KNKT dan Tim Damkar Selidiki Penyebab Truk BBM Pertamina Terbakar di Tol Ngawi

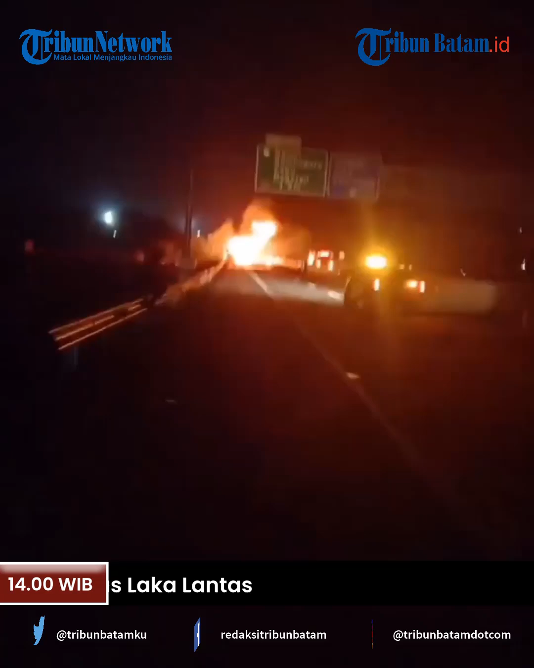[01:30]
Exit tol. Sebentar kan 1 kilo. Exit tol Ngawi malah kebakaran tangki BBM.